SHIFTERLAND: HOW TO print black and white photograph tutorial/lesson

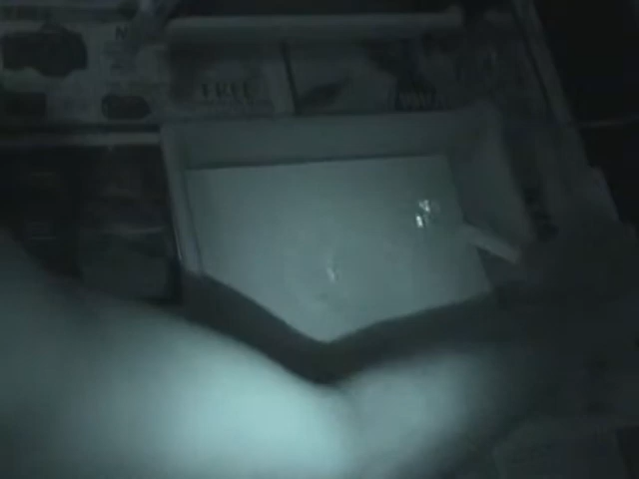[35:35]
We're going to, I can already tell in this dark light that certain portions of this print need more light.